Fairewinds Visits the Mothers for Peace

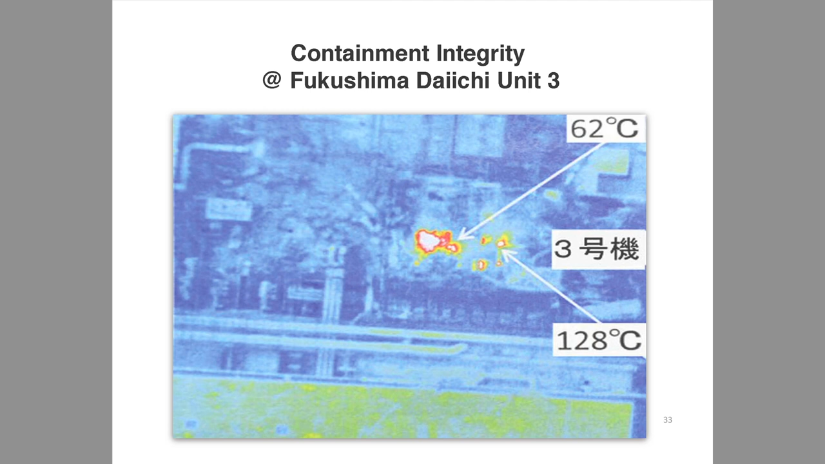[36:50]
That spot there, it's not where the fuel pool is, it's where the containment is. And it shows, remember your physics, what temperatures water boil at? That's not steam coming out of there, that's hot, radioactive gases coming out of there.